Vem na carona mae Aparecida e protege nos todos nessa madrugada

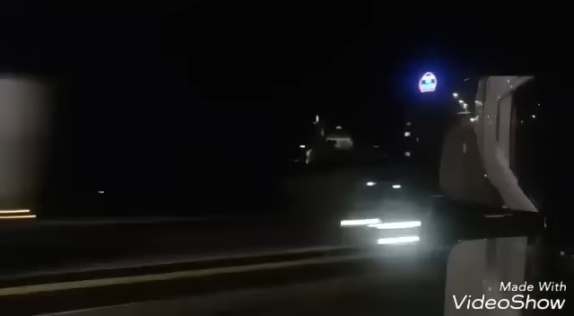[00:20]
ali Lá no fundo Não tá muito visível porque Olha lá Um pouquinho dela Um pouquinho